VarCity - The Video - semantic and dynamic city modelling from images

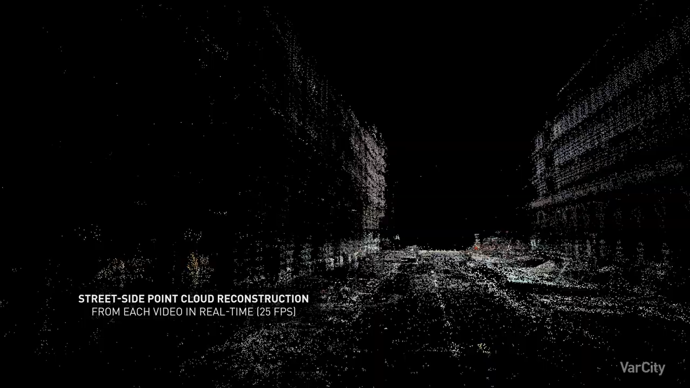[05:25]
The 3D points are updated in real time as new video frames become available.
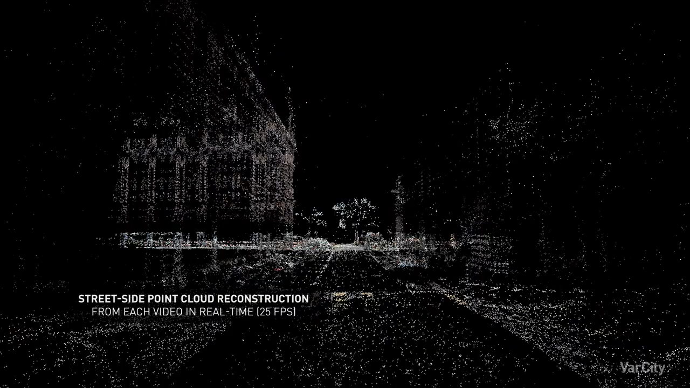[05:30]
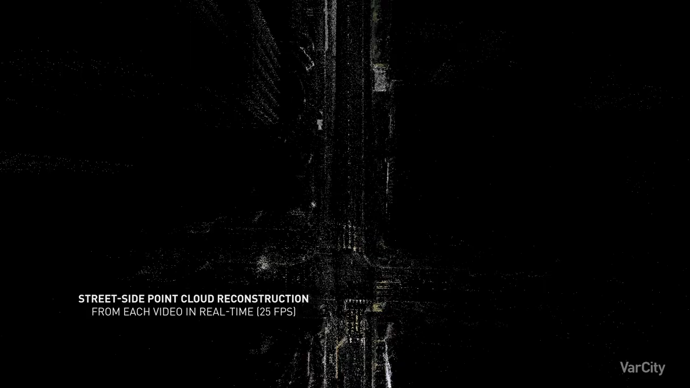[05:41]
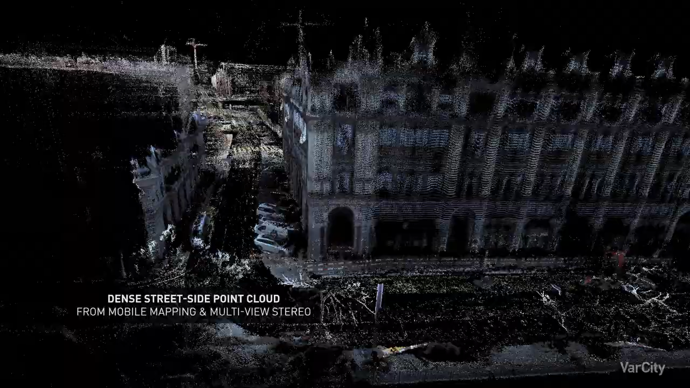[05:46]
Next, we further process the street-side images and extract a dense 3D point cloud using multi-view stereo techniques.
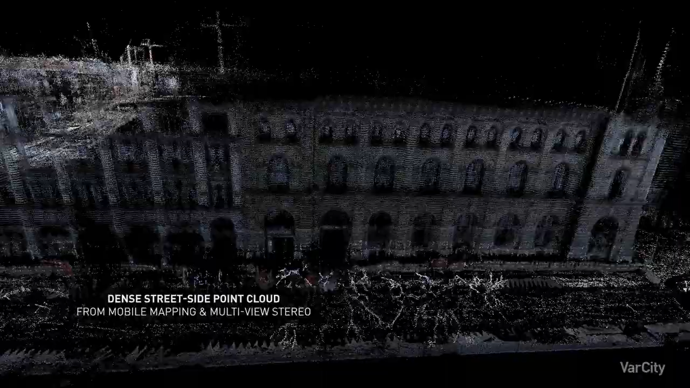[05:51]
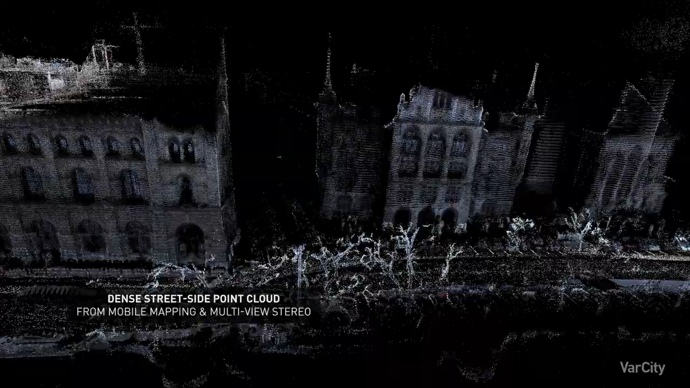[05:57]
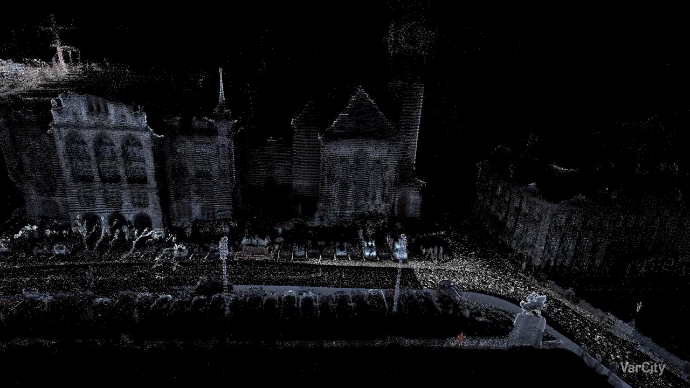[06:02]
Some areas cannot be mapped using this technology. At this spot, for example,
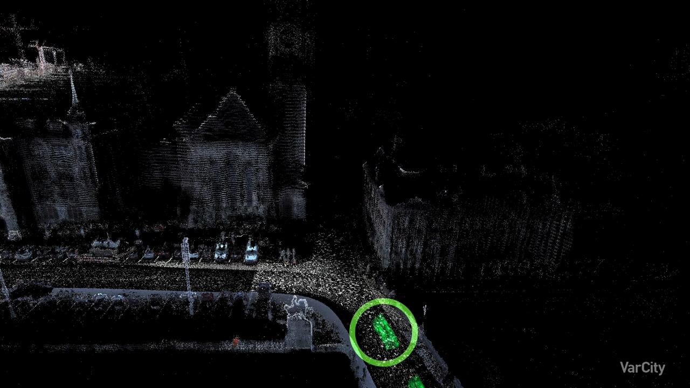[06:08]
the car is not allowed to drive into a pedestrian-only square on the left.
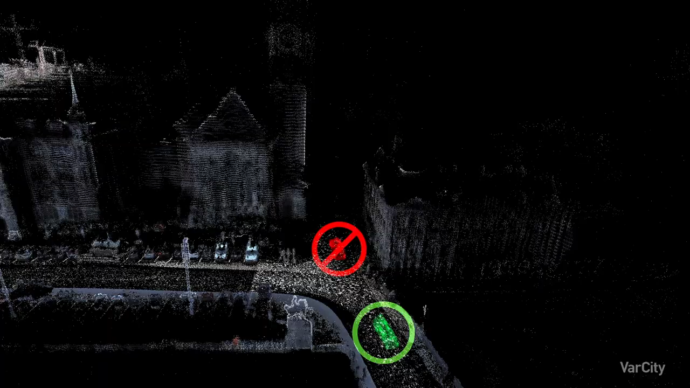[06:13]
To also model this area, we exploit images taken by tourists and shared through social media, for example.
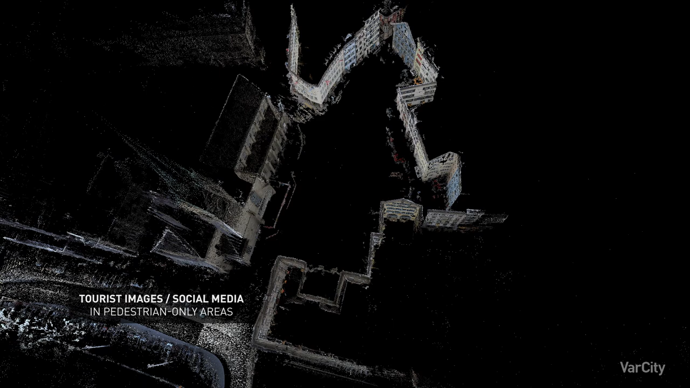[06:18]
As a result,
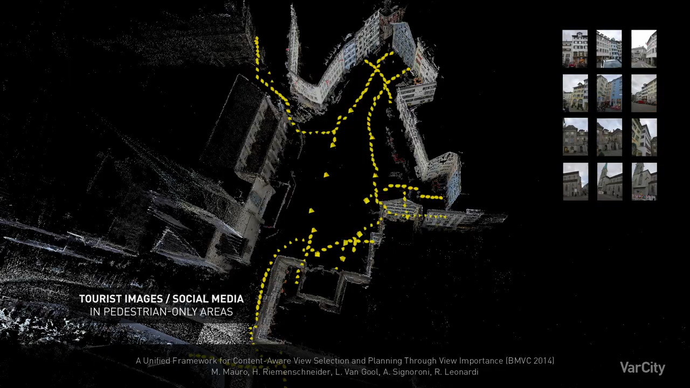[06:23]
we end up with corresponding camera poses and a dense 3D point cloud of the pedestrian-only areas as well.
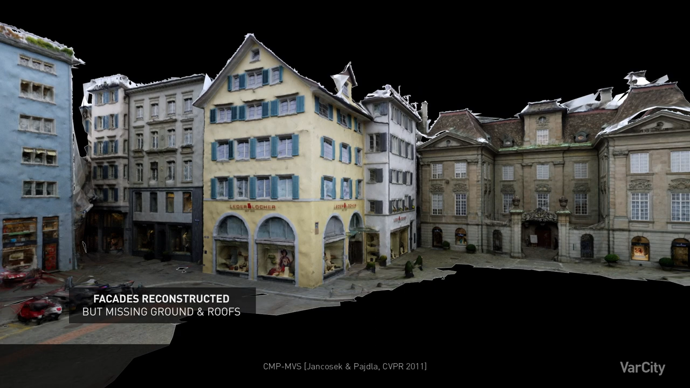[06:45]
like windows being set back or balconies sticking out of the main wall.
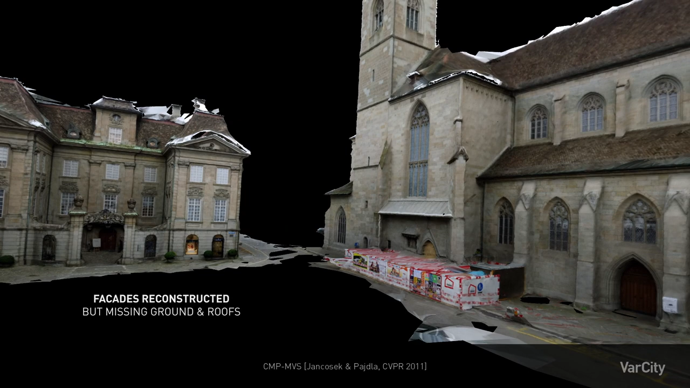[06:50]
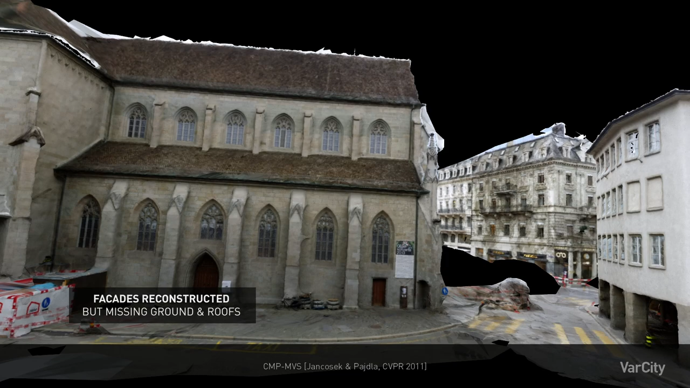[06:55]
However, the ground, higher floors and roofs are missing.
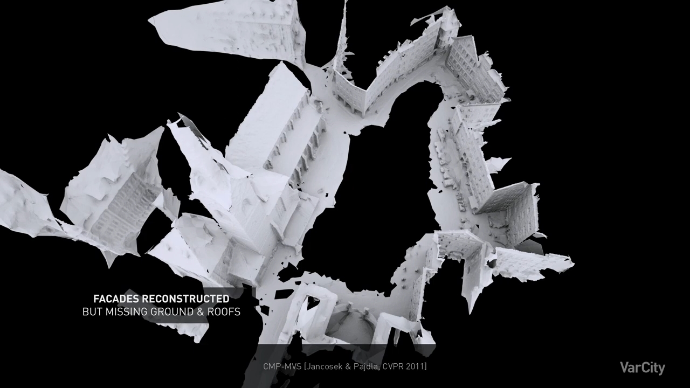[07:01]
In VarCity, we introduced an efficient method to fuse aerial and street-side data into a hybrid surface model.
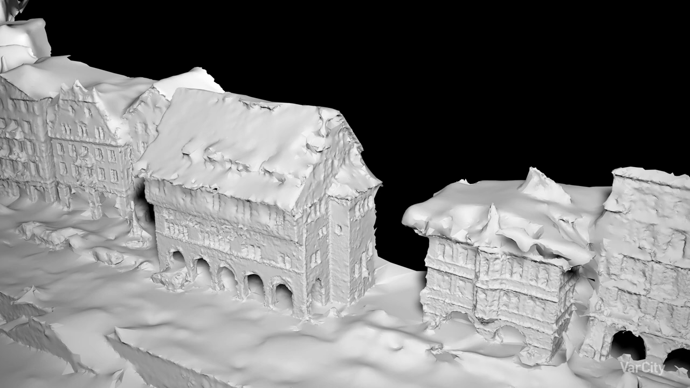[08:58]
Thanks to the dense data collection, we have millions of images to analyze.
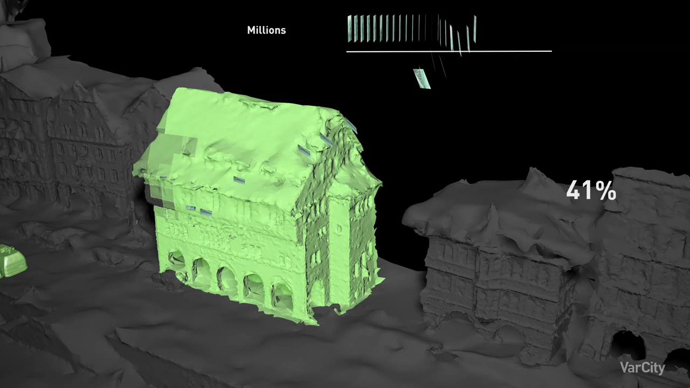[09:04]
For efficiency, we developed methods that select the optimal viewpoints.
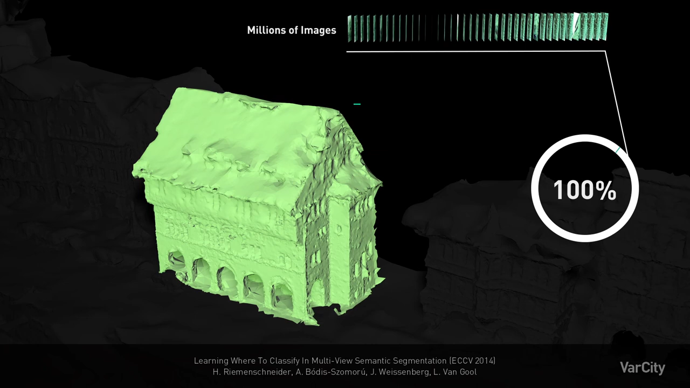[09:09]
This is essential, as we only need to process around 15% of the data,
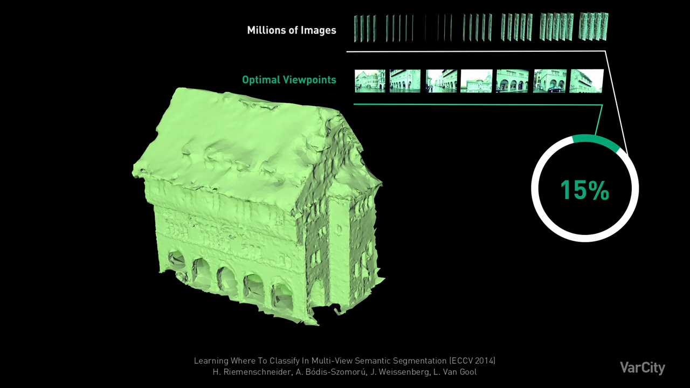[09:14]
making our solution scalable to the whole city.
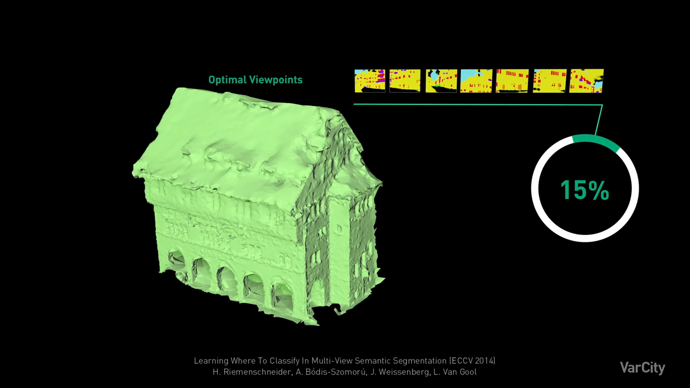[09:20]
The segmentations produced on these images are then projected onto the 3D model and fused.